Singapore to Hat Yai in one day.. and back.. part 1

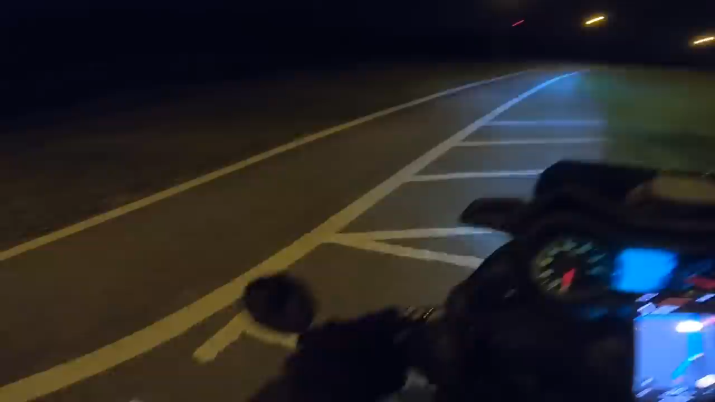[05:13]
Such an amazing place to shop. Raincoats, bags, my god. And a good price too. Okay, back on the road again. Now, I don't know why my phone is saying no network, but that's okay. Let's go. We just covered, how many kilometers have we done?
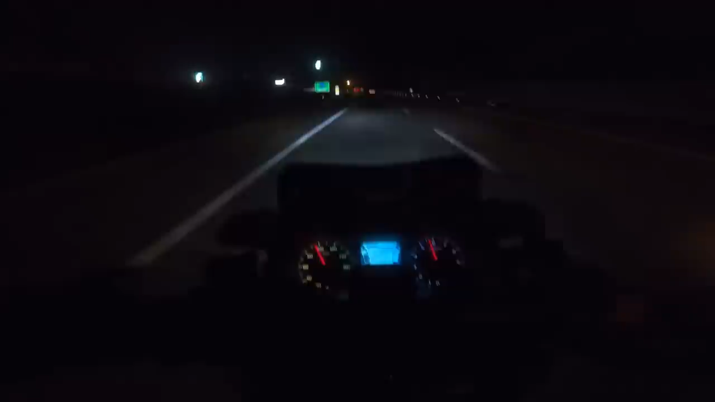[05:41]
All right, 94.3. And the time we have taken while on the bike, an hour. So that means we are on schedule. We'll do very well now. So where is the next rest stop? Oh, this doesn't show it. But I think our stop at Pago might just be a bit safer to stop there, pump some petrol instead of pushing it to Seremban, because don't think I'll make it.
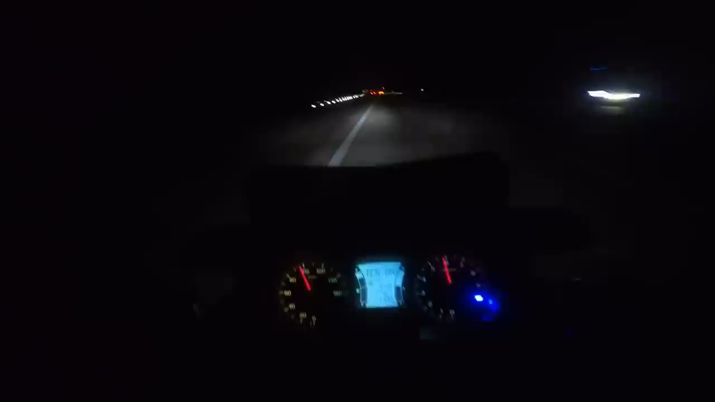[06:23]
I don't know why, but the whiff of oil palm, you know, the kelapa sawit oil, you know, straight into my throat. But that is, don't know if you can see, but that is the exit for Yongping. I really do not mind some nice fishball noodles right now. I have half a mind of exiting, but I cannot.